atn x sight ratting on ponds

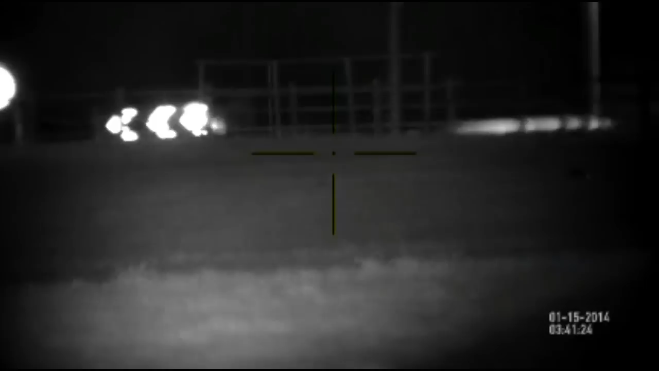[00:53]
There's a long, long way away
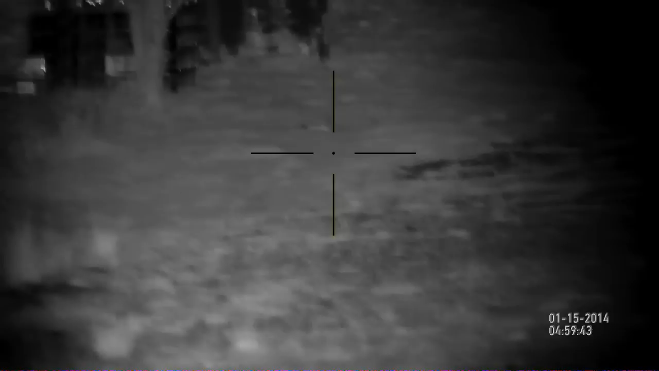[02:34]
This is the ATNX sight. Them bells are looking at at 340 yards.
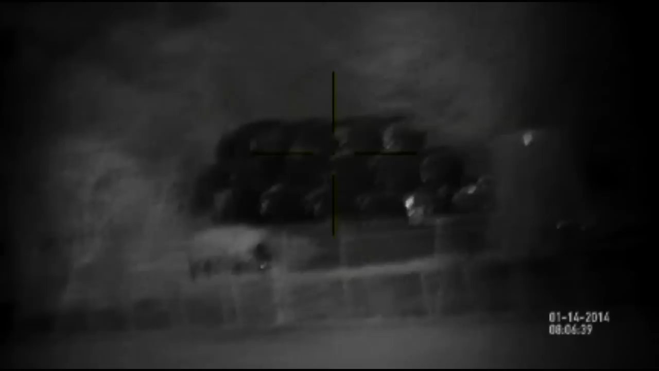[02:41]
This is using a T-50 IR. It's an aftermarket IR. I bought it off eBay from Cal's Customs.
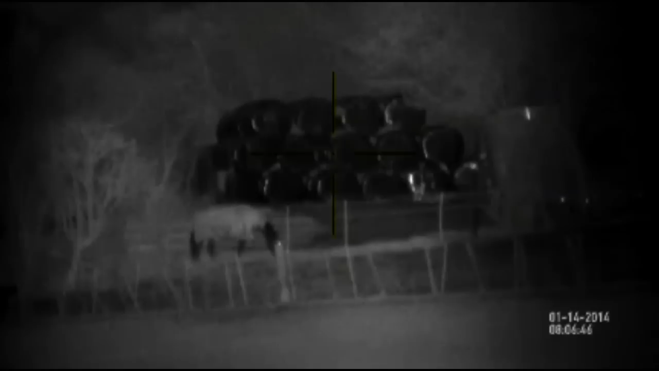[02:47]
Let's see what it'll do. I'll zoom it in.
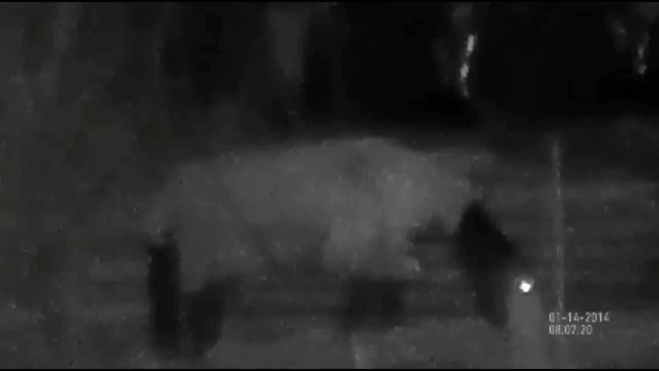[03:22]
I'll zoom it all the way back. 5X.